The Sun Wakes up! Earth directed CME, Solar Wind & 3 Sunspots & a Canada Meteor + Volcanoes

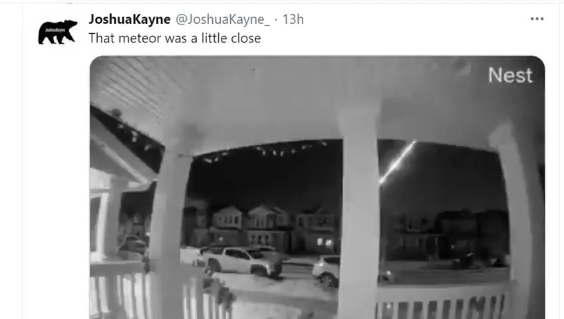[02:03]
Yesterday, we had flaming United Airlines Boeing 777 engines. And tonight, we have a meteor that was seen pretty
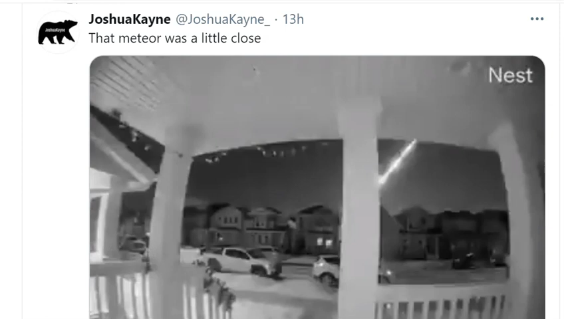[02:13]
dang bright and headed straight towards the ground in Alberta, Canada.